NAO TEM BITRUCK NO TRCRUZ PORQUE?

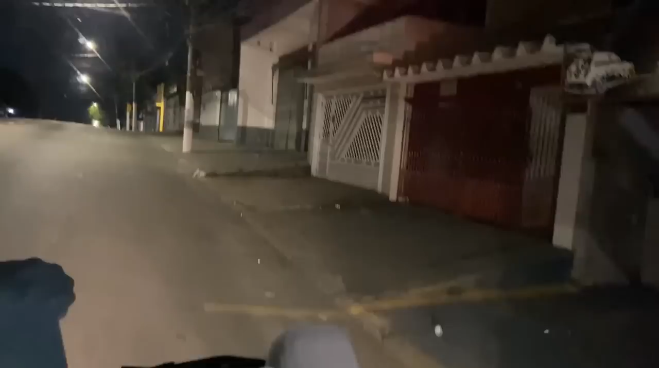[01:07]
É, meus amigos, chegamos na entreguinha.
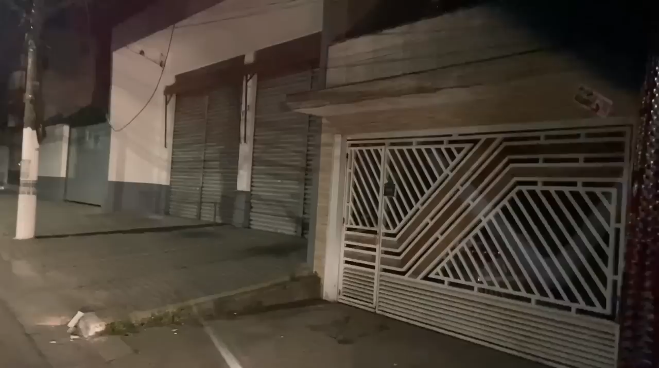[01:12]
Essas duas portinhas aqui, ó.
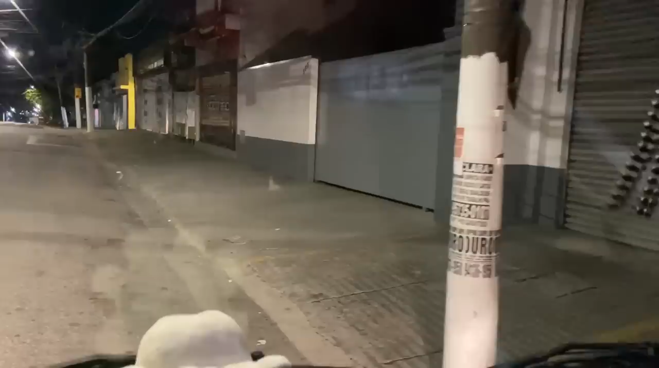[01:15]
Fica ruim pra dormir pra caramba. Meu Deus do céu. Agora eu não sei se eu boto lá daquele lado, né?
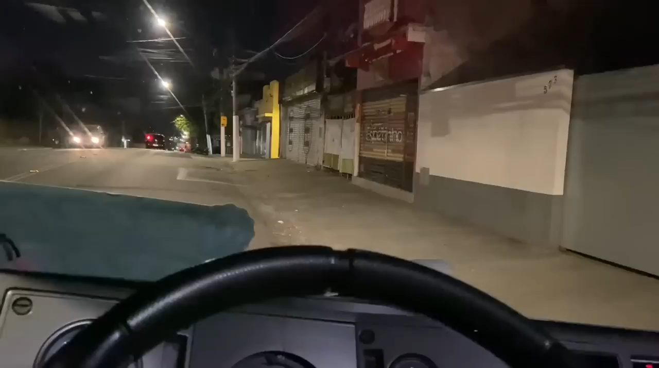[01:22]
Botar na frente da biblioteca, né? Em cima da calçada. Mesmo assim ainda ficou. Caiu pra lá. Meu Deus. E agora?
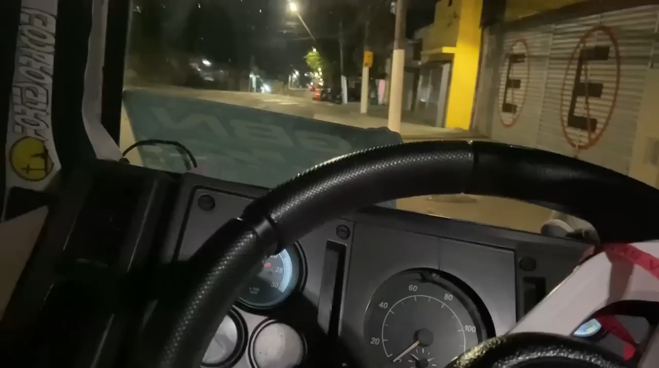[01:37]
Pior que não dá nem de botar a contramão, que é uma descida.
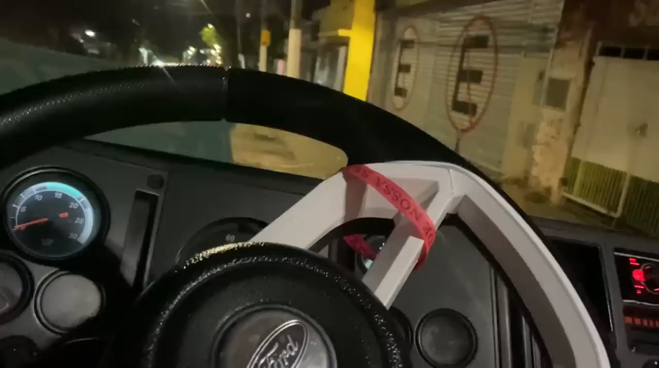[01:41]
Eu não sei o que vai ser pior. Eita, doido. Ai, ai, ai.